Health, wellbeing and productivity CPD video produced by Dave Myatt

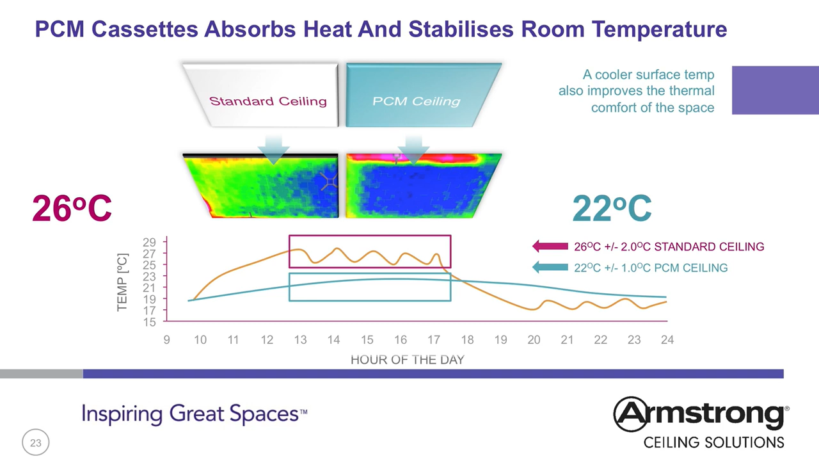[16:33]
This means that the room is not too cool first thing in the morning but at a comfortable working temperature and the PCM tiles are reset for another working day. For a typical office space, the room gradually heats up as the thermal load increases through the day.